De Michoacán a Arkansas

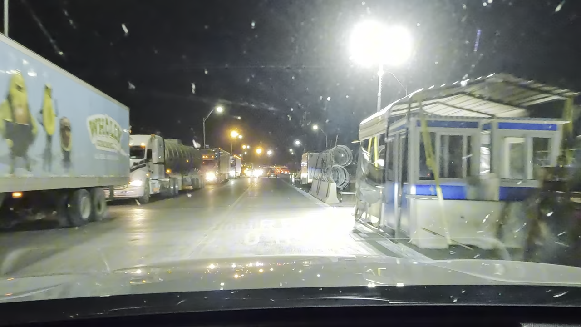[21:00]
Pero ahorita cómo están. O los pasaportes. Así. Como está ahorita en el tráfico de los trailers.